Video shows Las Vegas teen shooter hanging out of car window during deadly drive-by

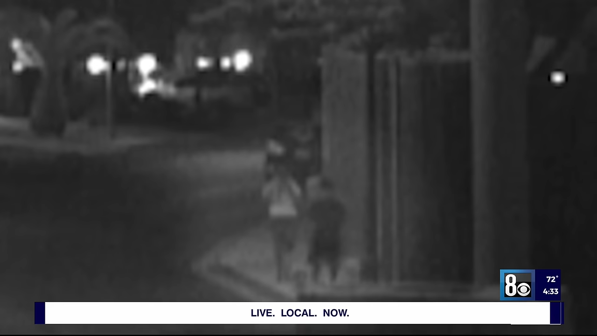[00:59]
Video the 8 News Now investigators obtained from that night shows Shauna and her friend walking here in the South Valley.
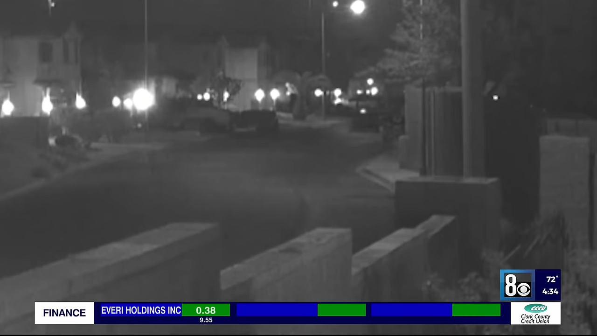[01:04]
Minutes later, a car pulls down the street. Two teenagers running from bullets. Police say a passenger was spraying from it. As the car comes closer to the camera, the shooter hangs out the window, firing bullets into the street.
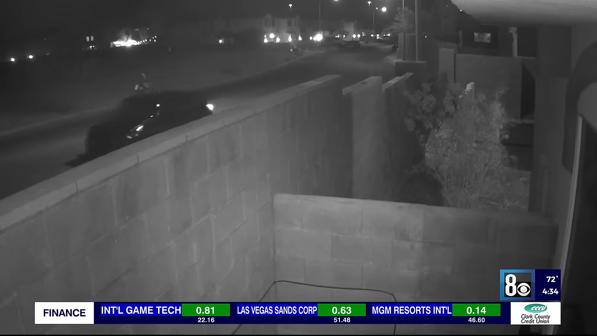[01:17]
Of those nearly two dozen projectiles, one would hit Shauna McCowan. I just don't think that like people understand that magnitude of their actions sometimes.